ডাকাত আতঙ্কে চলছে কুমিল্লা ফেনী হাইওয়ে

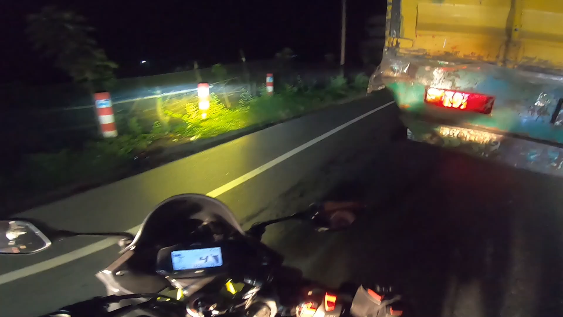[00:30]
আরে না মিয়া ডাকাত মাকাত কখন আসে বলা যায় নাকি, হুট করে নিলে আইফোন টাইফোন আছে সব যাইবো গা,
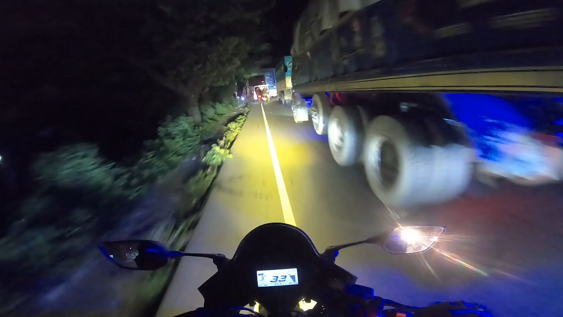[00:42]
এই কখন কি হয় বলা যায় না। এই যে এখান থেকে আমরা কতবার যে কুয়াশার মধ্যে মনে আছে কাহিনী, আরে কি করে এরা, কোথায় ডাকাত আছে বলা যায়।
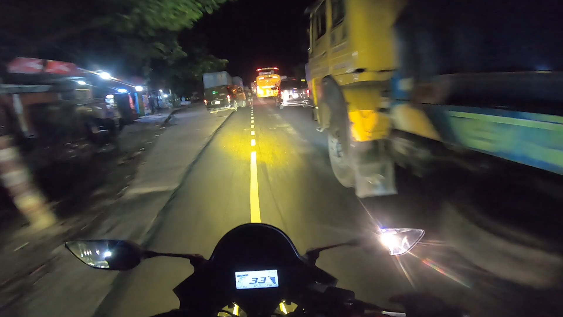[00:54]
চালান চালান, কোনো রিস্ক নেওয়া যাবে না, খালি টপ স্পিডিং হবে আজকে। যাক লোকালার মধ্যে ঢুকে গেছি, আল্লাহ বাঁচাইছে।
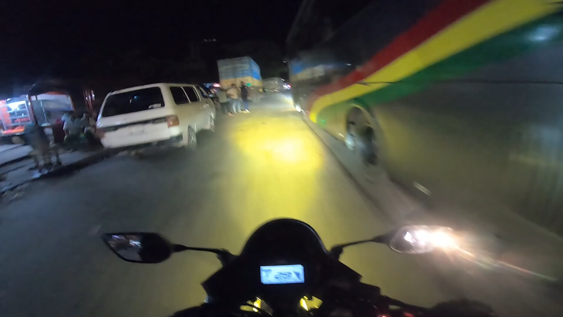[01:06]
এই যে পুলিশ আছে তো, পুলিশ আছে,
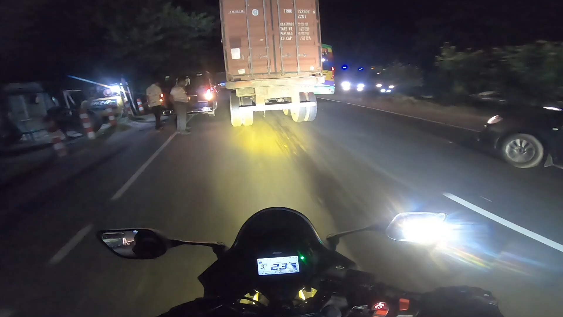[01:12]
আমরা ফার্স্টে ভাবছিলাম যে এখানে তো আসলে এত জ্যাম থাকে না। অবশ্য দাউদকান্দির এখানে জ্যাম থাকে, কিন্তু জ্যাম থাকাটাও আসলে নিরাপদ না,
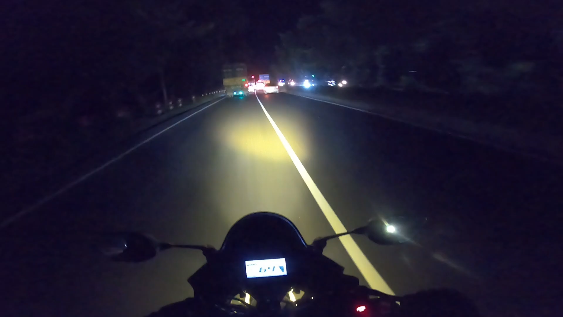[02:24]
সামনে অ্যাম্বুলেন্স আছে, এরা আরও পিছিয়ে পড়ে গেছে মনে হয়। সময় যখন রাত 12:10, আমরা মিয়ামির একদম কাছাকাছি চলে আসি। এখান থেকে গুগল ম্যাপ যেটা বলতেছে সেটা হচ্ছে মিয়ামির দূরত্ব 2.6 কিলোমিটার, সময় লাগবে মাত্র 3 মিনিট। অর্থাৎ আমাদের বাইকের যে এভারেজ স্পিড আছে সেই স্পিড অনুযায়ী আমরা